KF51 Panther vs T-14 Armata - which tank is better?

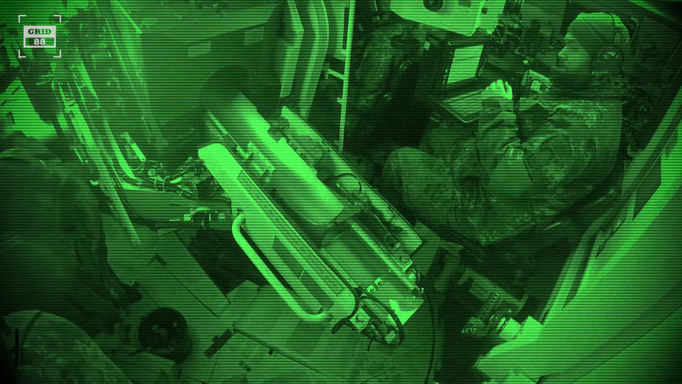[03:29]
The autoloader has a capacity of 20 rounds, while the gun can annihilate its target from a distance of 3.7 miles.